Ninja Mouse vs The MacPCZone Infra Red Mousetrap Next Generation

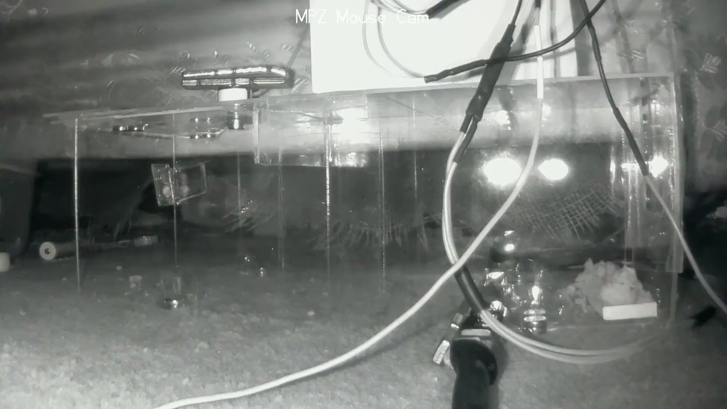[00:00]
Okay so in this video what we're going to be doing is just seeing how this mouse does against the trap so you notice now it's just what I did I scattered some bait around at the entrance just for it to grab so what it's going to be doing at the beginning is just grabbing
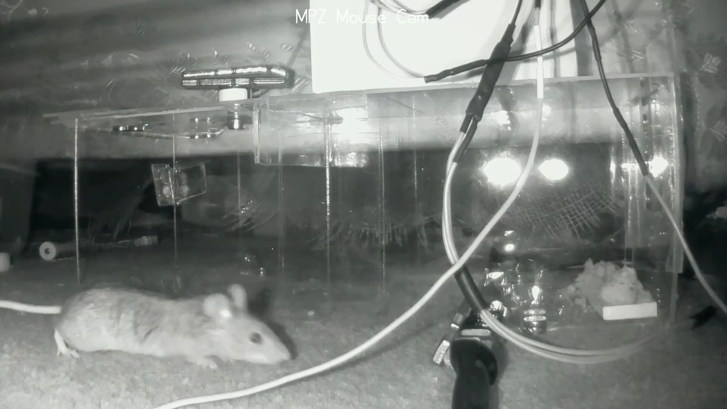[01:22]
you can see with the parts that are visible I've updated it with that proper wire which is heat shrinked so this is like the next generation because the problem with the old trap is the wires were a bit loose and so what I found was happening is that there's sometimes the white wires would disconnect when I was moving moving the sort of electronics around so now everything's been soldered up solidly and you see it's going in but this time yeah
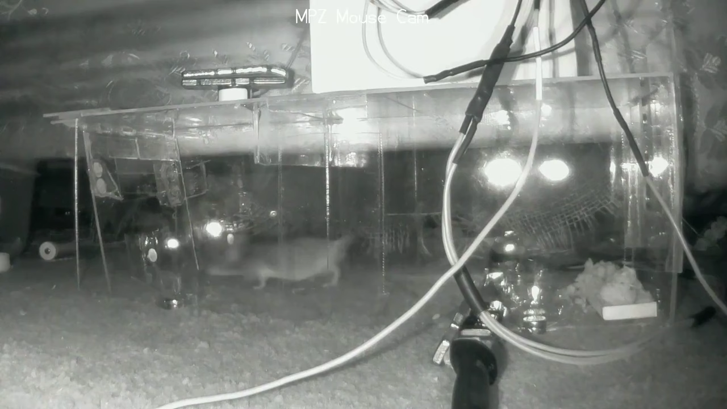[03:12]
when you see how it got trapped you might think to yourself that somehow the mouse stood a chance but but we'll actually find out if that's the case so here's a slow motion version so that's a ninja lead that's why I call it ninja mouse because it does the ninja jump and then when it lands after doing so it moves around and then watch this so now